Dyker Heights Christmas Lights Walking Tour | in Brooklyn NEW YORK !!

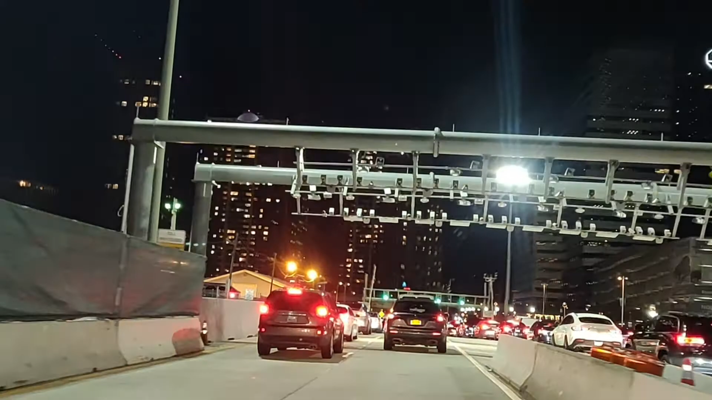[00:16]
எங்கேன்னு பார்த்தீங்கன்னா, டைக்கர் ஹைட்ஸ். ஆமாம், நியூயார்க் தான்.
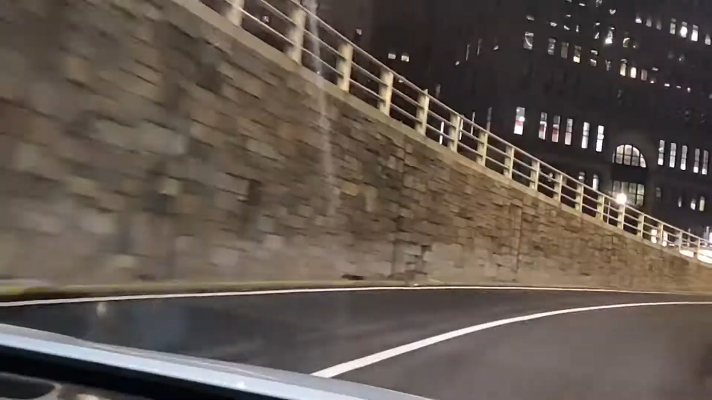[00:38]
இதுவும் ஒரு டனல் மூலமாக தான் போகணும் நியூயார்க்னால.
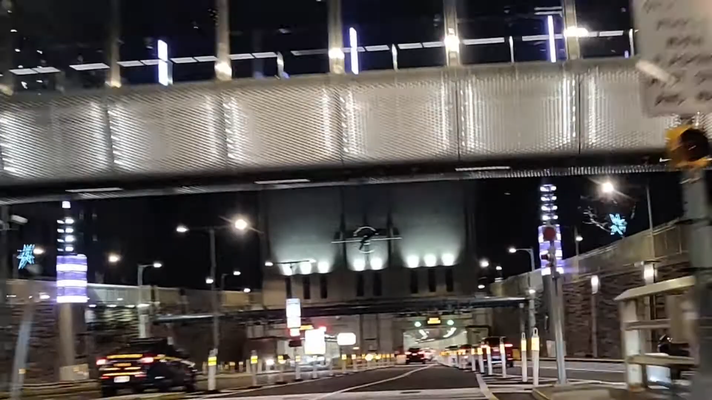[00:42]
டனலில் போயிட்டு அதுக்கப்புறமேட்டு நீங்கள் இப்போ பார்த்துட்டு இருக்கிறதுலாம் டனல், ஸ்ட்ரீட்ஸு, அப்புறம் நடுவில் பிரிட்ஜு, அங்கே வர லைட்ஸு.
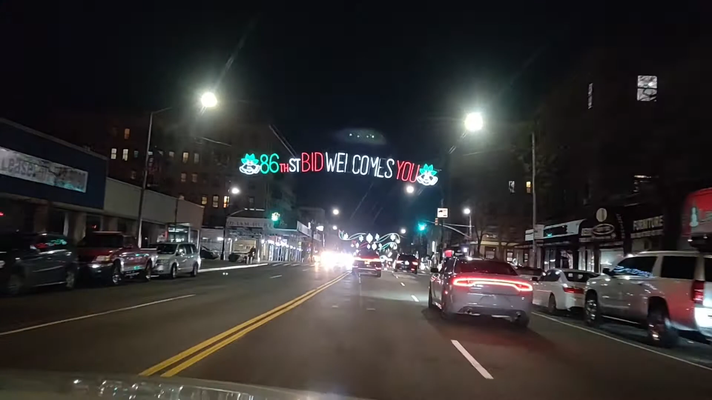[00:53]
இது வந்து என்ட்ரன்ஸுங்க, என்ட்ரன்ஸ் ஆஃப் டைக்கர் ஹைட்ஸு.
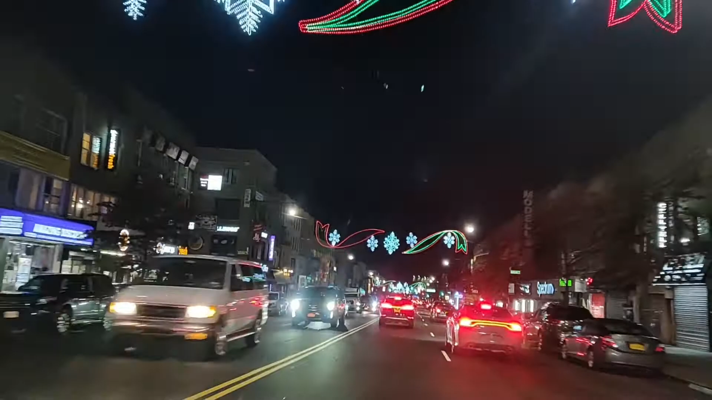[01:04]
இது ஃபுல்லாகவே லைட் தாங்க இருந்தது என்ட்ரன்ஸ்லேயே. டைக்கர் ஹைட்ஸோட ஹிஸ்ட்ரி பார்க்கலாங்க.
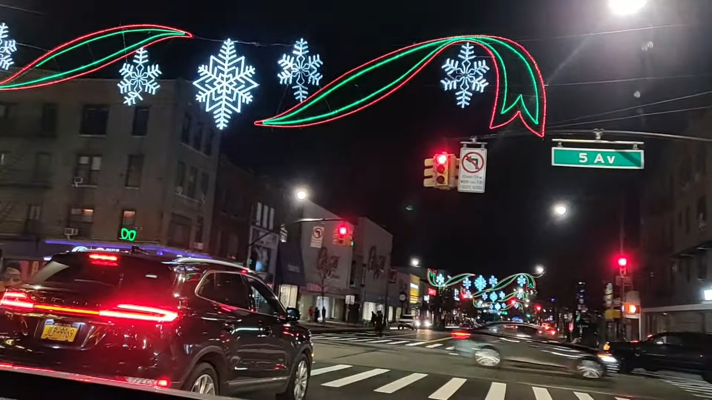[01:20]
ஹிஸ்ட்ரி அப்படின்னு பார்த்தீங்கன்னா, இது 1980s இருக்குங்க அந்த லைட்டு. வேறு ஒன்றும் இல்லைங்க, டைக்கர் ஹைட்ஸ் அப்படின்ற ஒரு இடத்துல வந்து அங்கே இருக்கிற அங்கே ரெசிடென்சியல்ஸ் இருப்பாங்களா,